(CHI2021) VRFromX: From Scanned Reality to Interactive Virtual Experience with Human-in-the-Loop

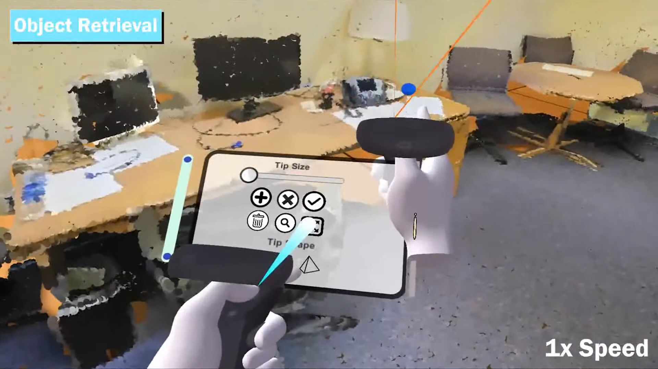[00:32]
environment to create virtual content using our brush tool.
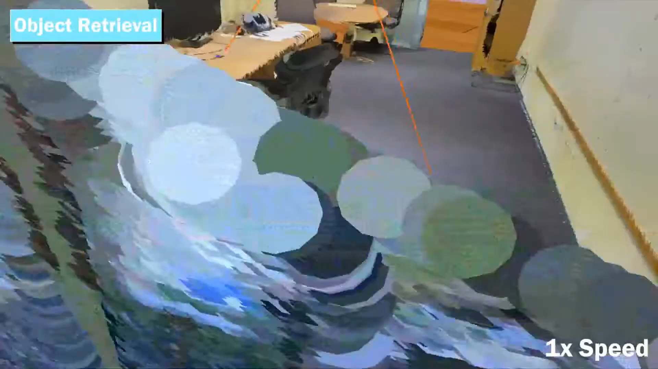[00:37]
Using the scaling feature, users can scale or orient the point cloud scene as per their convenience. Using various features of the brush tool,
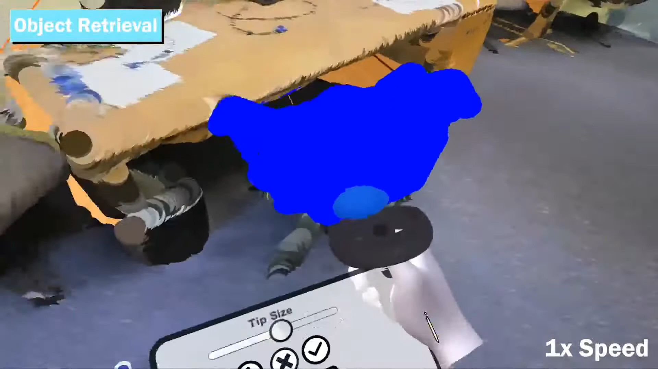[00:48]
users can select regions inside the point cloud or sketch in a free-form manner in mid-air.
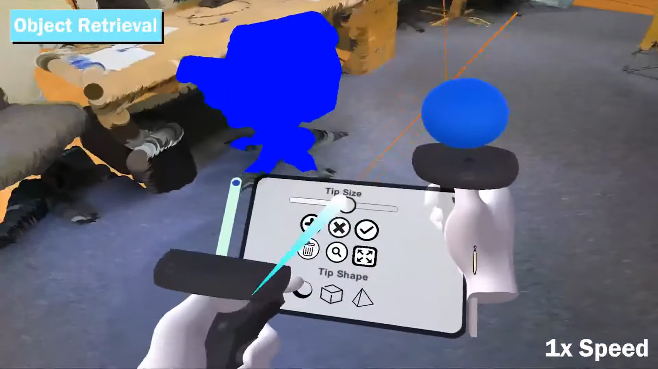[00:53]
Point cloud selections or sketches can be fed as query input to the back-end system where AI algorithms are
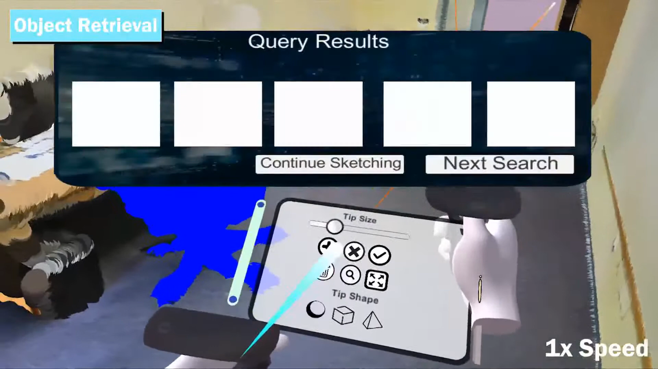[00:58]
implemented to assist the users in retrieving and aligning their models of choice on the point cloud.
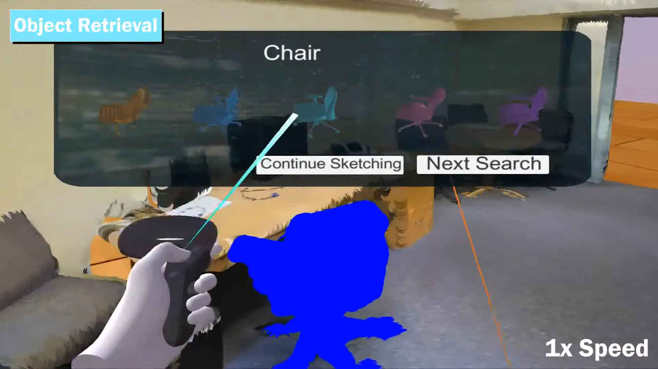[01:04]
Object retrieval is performed as a two-step process.
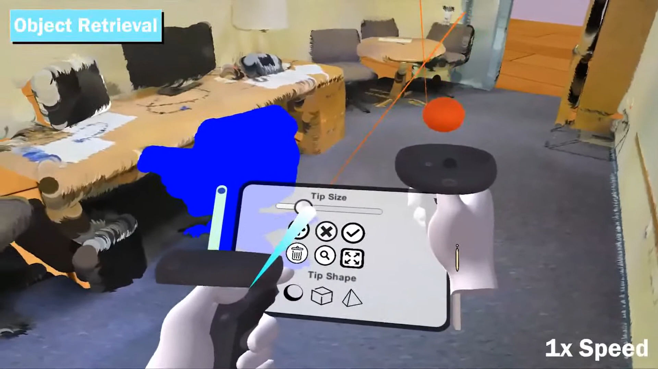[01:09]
Object classification followed by a similarity check.
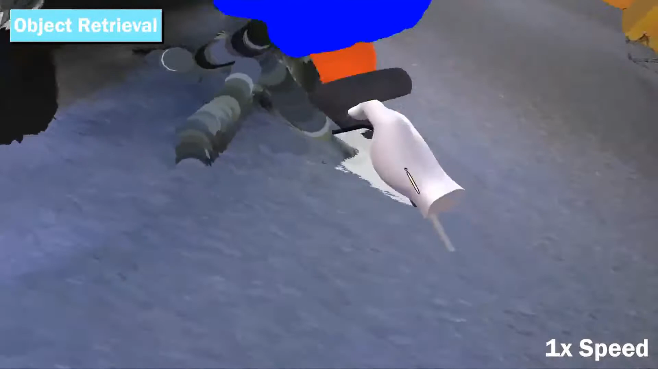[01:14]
Based on the classification results, the top five possibilities for object classes are shown to the users.
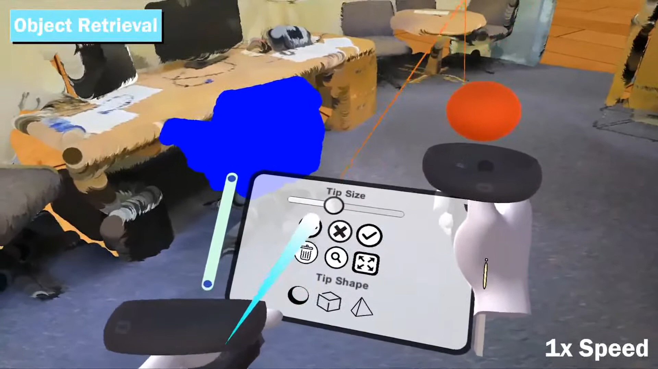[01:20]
Upon selecting the desired class, the network performs a similarity check and returns the top five plausible results of the object models that closely resemble the input query.
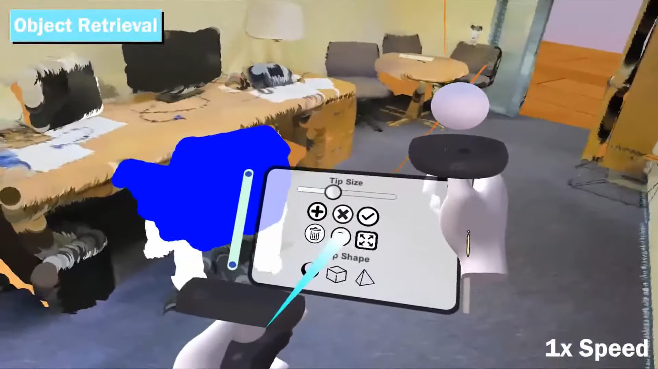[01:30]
Users can modify the point cloud by selecting, deleting, or adding points with the brush tool in an iterative fashion until they get the desired output.
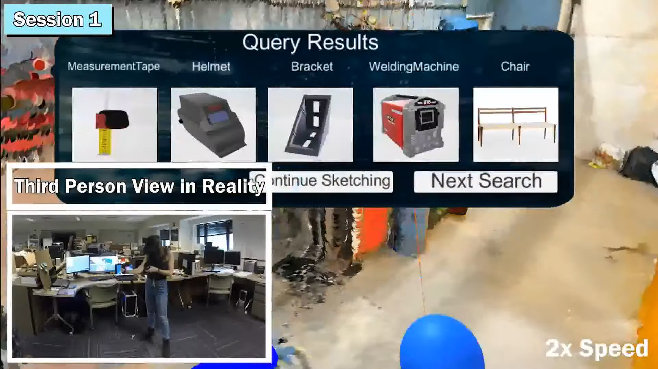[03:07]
In the first session, users created the virtual welding scene by interacting with the point cloud of a scanned welding station using the brush tool features.
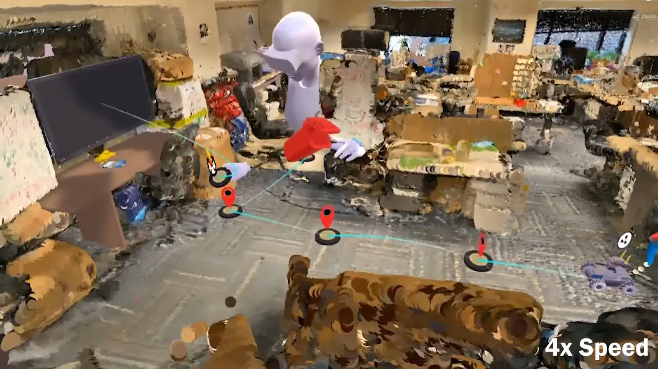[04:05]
A user specifies the path that the robot is to follow and authors the robot tasks in the virtual environment.
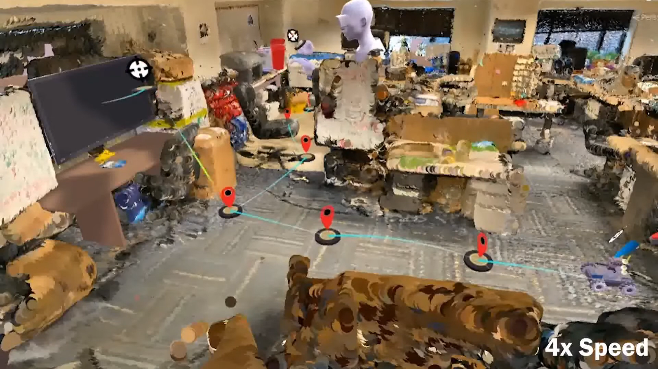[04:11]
And the robot then performs the corresponding actions in the real world.